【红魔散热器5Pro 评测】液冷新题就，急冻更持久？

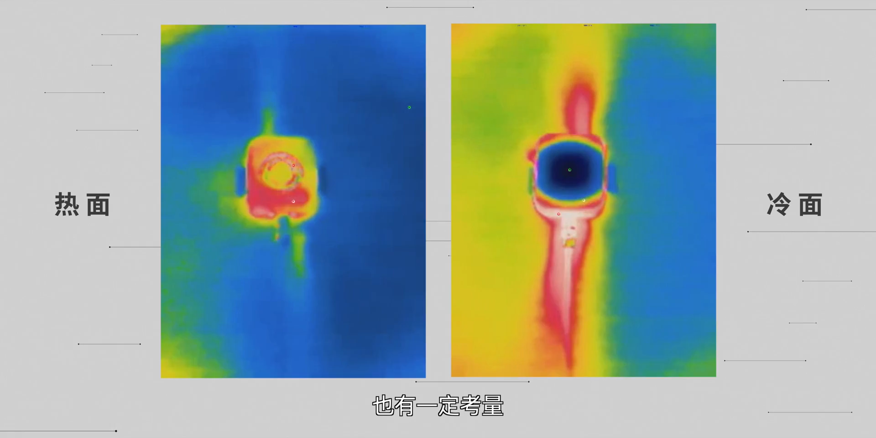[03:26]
量不过看起来由于风道的独特设计尽管主板背面做了隔热处理左上与右下区
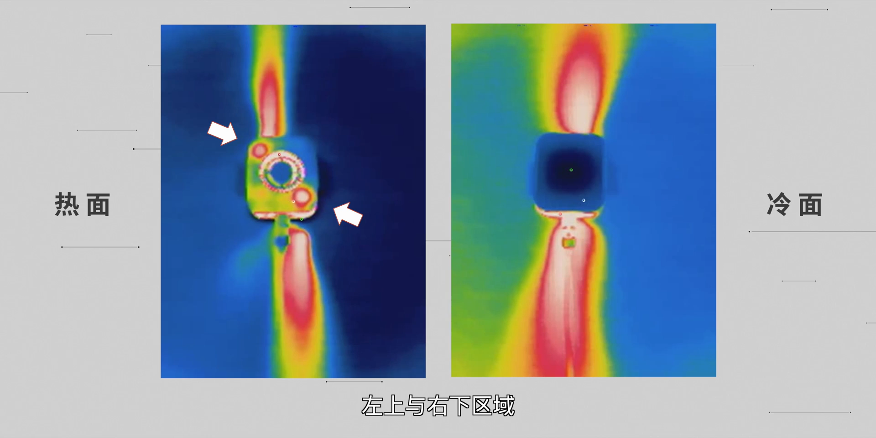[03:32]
域工作过程中依然有被加热的现象但为什么厨房是这样的错开设定呢主要还是为了兼容背夹形态毕竟装在夹扣之后唯有四角通畅当然这并不算什么问题这是红魔
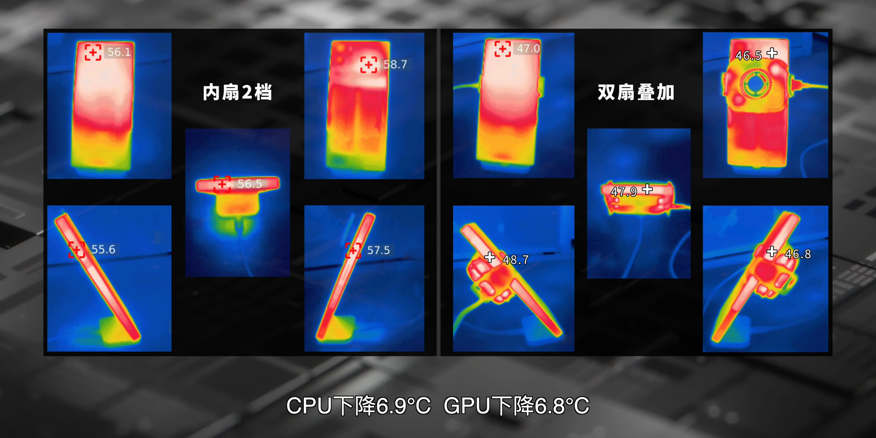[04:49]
9摄氏度GPU下降6.8摄氏度电池爆降11.
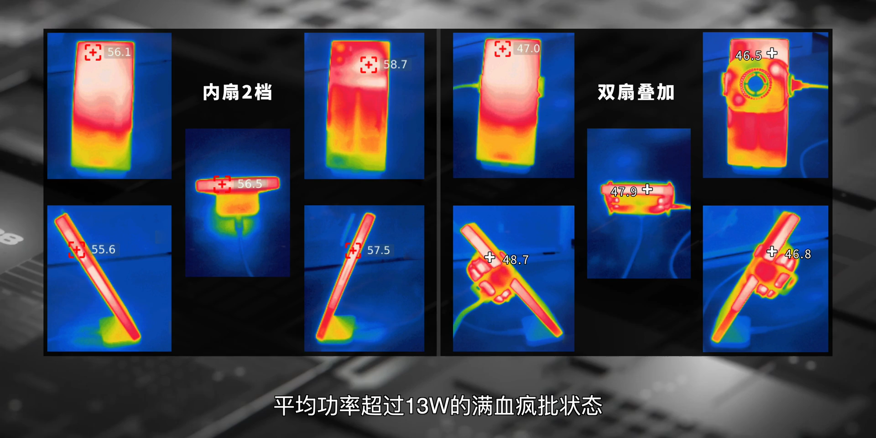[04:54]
3摄氏度颗粮的轰魔始终为平均功率超过13瓦的满血风批状态这个效果我认为还是比较给力的至于iPhone因为其本身
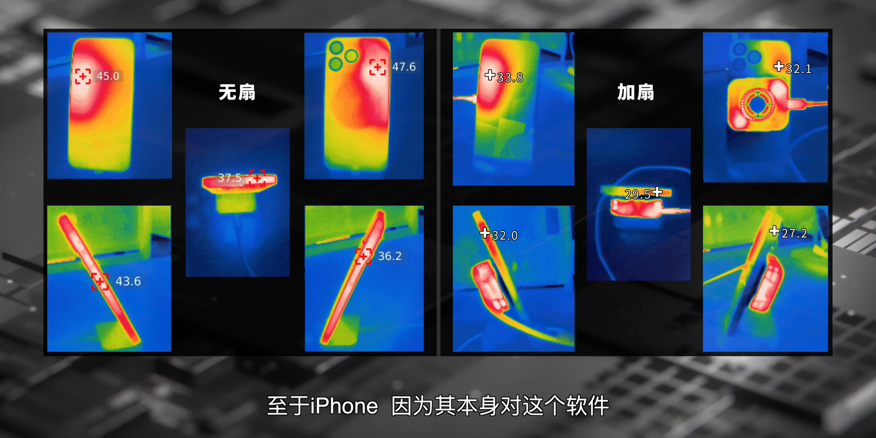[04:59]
对这个软件就没给什么输出所以结果自然是冷酷了周身最热点温度平均直接怼掉了将近11.
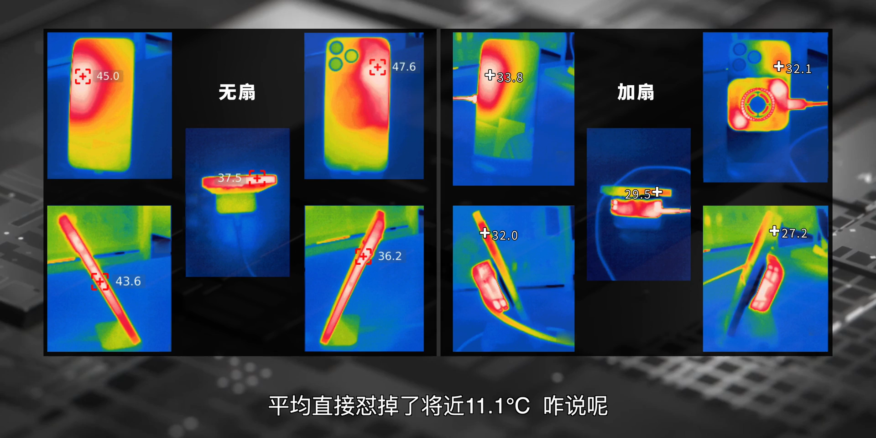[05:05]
1摄氏度咋说呢再冷点温枪都快拍不到了属于是30摄
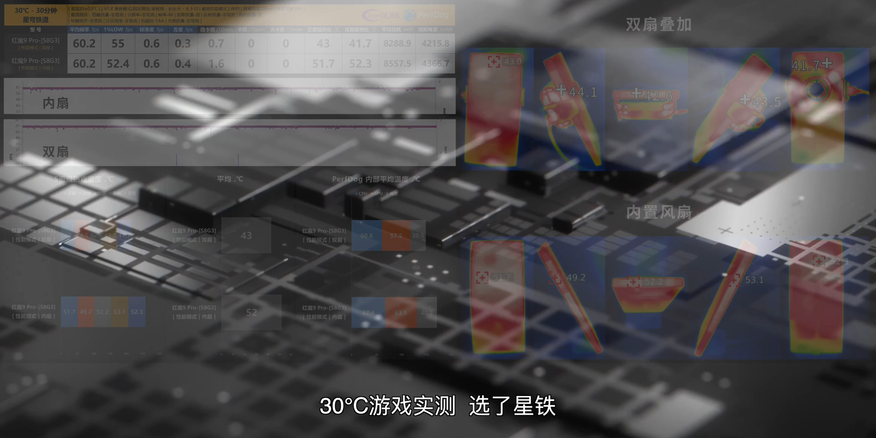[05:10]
氏度游戏实测选了星铁因为感觉还是这晚上发热会比较大可以看到尽管环境温度来到了30摄氏度但30G的降温效果和刚刚烤机中的表现实为接近似乎并没有受到太大影响周身平均
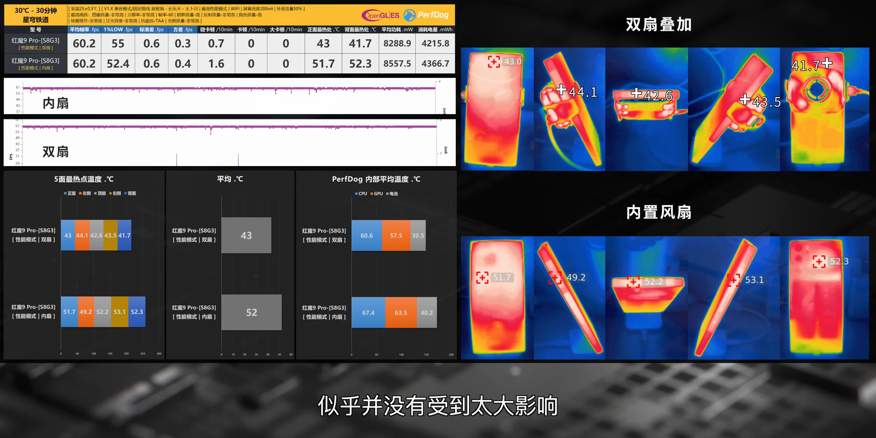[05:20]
6摄氏度以及9.7摄氏度再看iPhone这边不加背夹的话最高画质平均只有38帧加了背夹输出增加1.5瓦来到平均56.8帧此时吊身情况可以看到隐约存在一定规律性这是因为跑土的路径没变每次跑到差不多位置都会吊也就是说如果跑出优化问题加了背夹其实应该是从没法玩变成原地满针了温度方面周身平均下降了7摄氏度电池下降10.
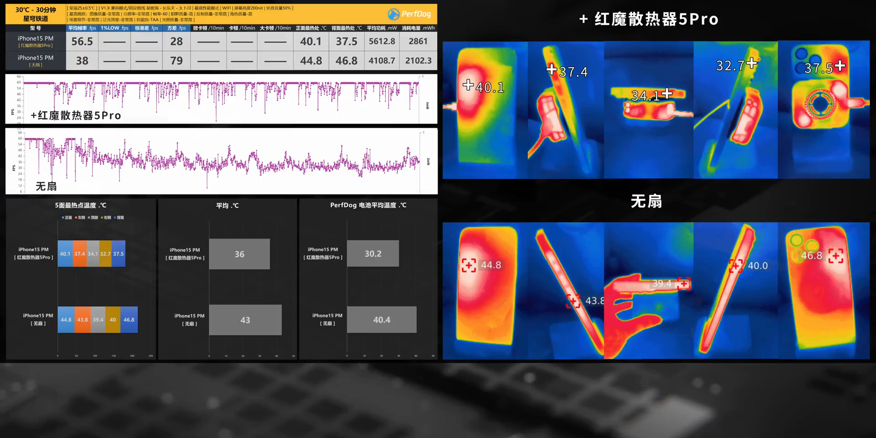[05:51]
2摄氏度噪音方面未贴近真实使用还是全取装载37后正面距离屏幕30公分位置并预热一分钟后开始测量实测最高档位等效连续生涯级约为41.